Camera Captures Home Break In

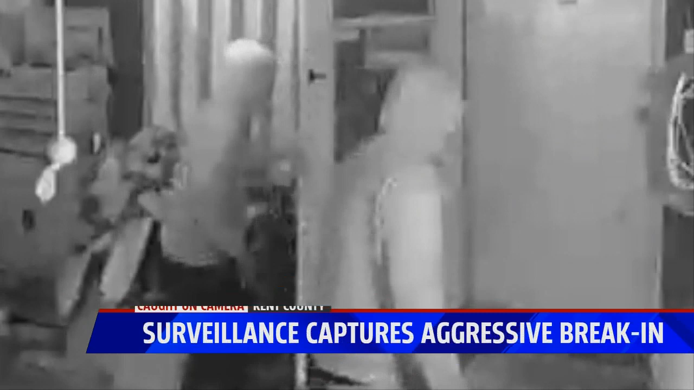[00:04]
Take a look at this video of three men kicking in a door and breaking into a house. At least one of them appears to be armed with a gun. And this happened last month and luckily the family wasn't home when it took place.